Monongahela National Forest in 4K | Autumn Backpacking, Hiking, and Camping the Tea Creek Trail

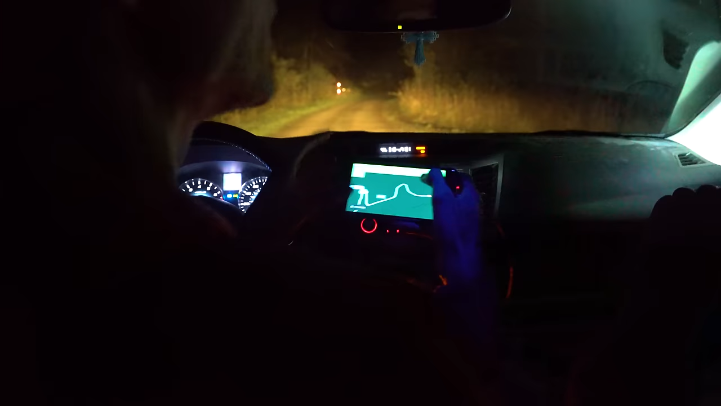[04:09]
I think that's where the trail's at, because this says turn right, and that's where it ends. What's the road to the right look like?
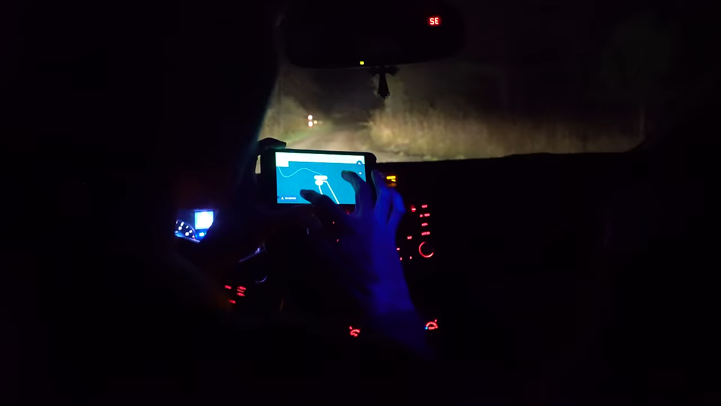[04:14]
The road to the right is, it looks rocky, but I think it's, what road is this? I don't see anything. There's nothing there.
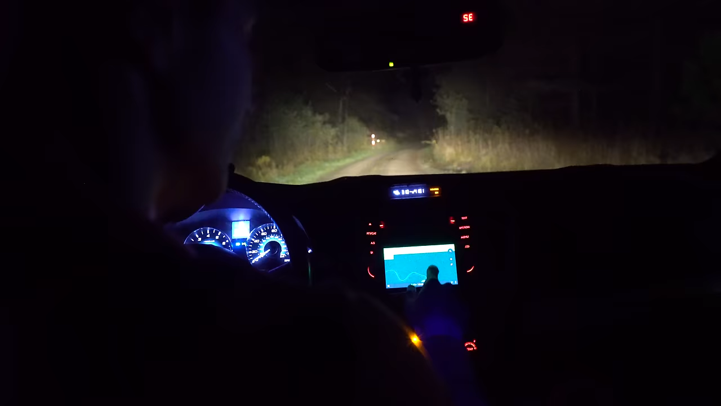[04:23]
This says turn right. Yeah, I know. But that's definitely not.
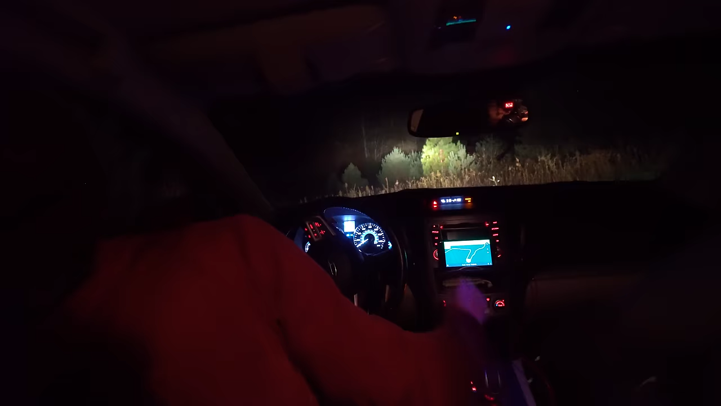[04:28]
Yeah, we might be legit lost, actually. What in the world?